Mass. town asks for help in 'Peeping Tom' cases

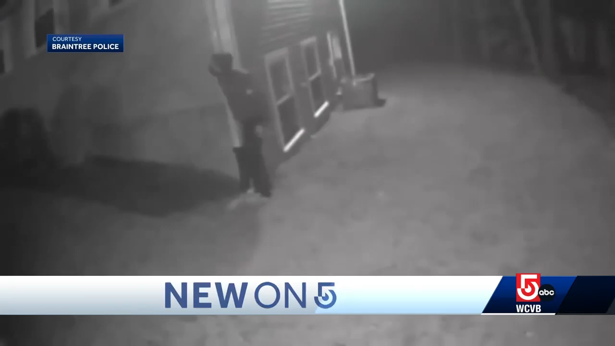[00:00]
We police want you to really look closely at this video. They're trying to identify what they call a person of interest in several peeping Tom cases.